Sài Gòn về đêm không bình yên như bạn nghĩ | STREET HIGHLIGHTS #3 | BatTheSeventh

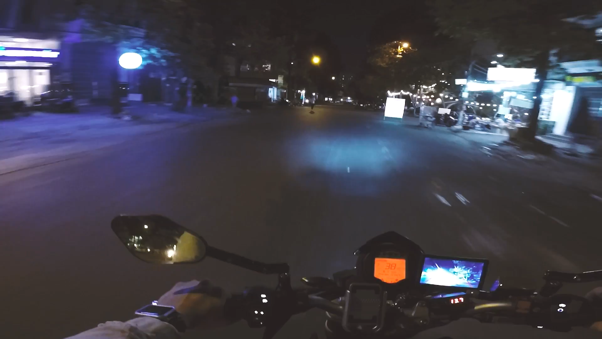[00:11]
Mấy anh chở người yêu một cái là mấy anh giống như là bút tốc độ lên.
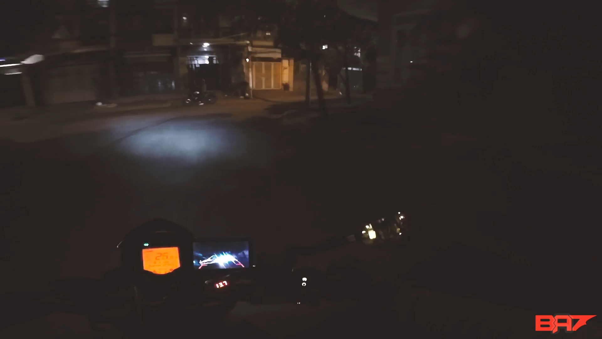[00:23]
Fuck. Fuck. Má thùng. Má hú hồn cái là còn nguyên.
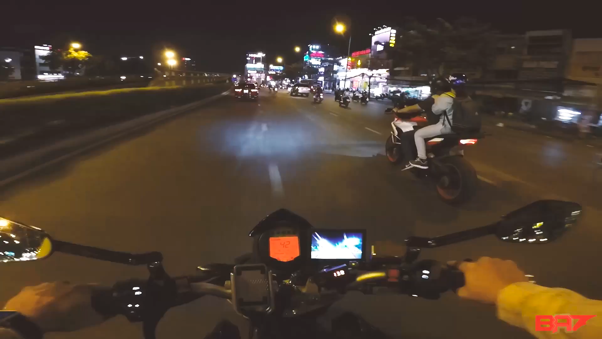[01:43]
Ngồi cái tướng này là chạy ra tới Tây Bắc còn được. Đẹp quá, đẹp quá. What the hell? The hell? Trời ơi, trong thành phố mà sẽ bật đèn pha. What the fuck, man?
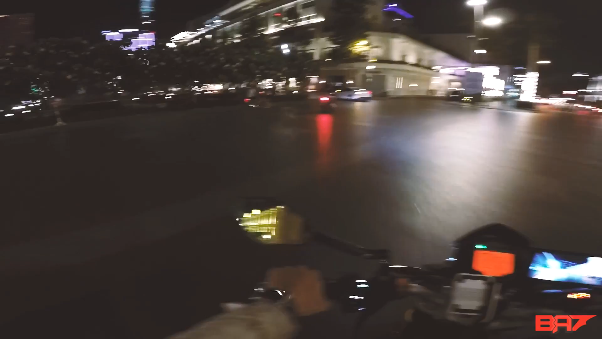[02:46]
Ngồi hai bạn này dễ thương quá vậy. Thường khá là dễ thương đó.